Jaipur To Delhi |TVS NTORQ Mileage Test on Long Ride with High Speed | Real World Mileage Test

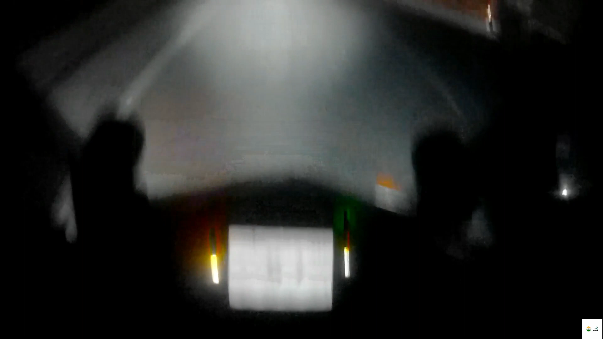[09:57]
और मेरी स्नोबेल भी रिजर्व में लग चुकी है,
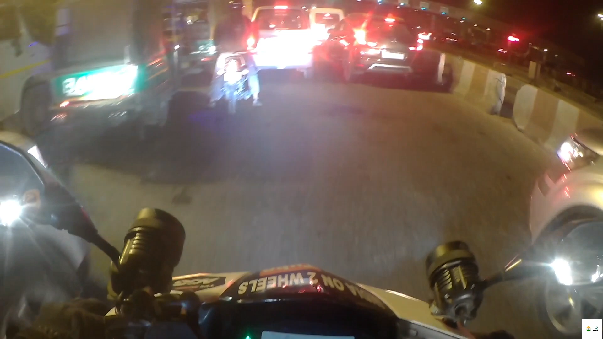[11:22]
8:58 मतलब लगभग पूरे 9 बज गए और अभी मैं पहुंचा हूँ मानेसर टोल प्लाजा। तो अपनी एंट्री तो होगी गुड़गांव के अंदर, अब बस यहाँ से 10 या 15 किलोमीटर मेरा घर होगा।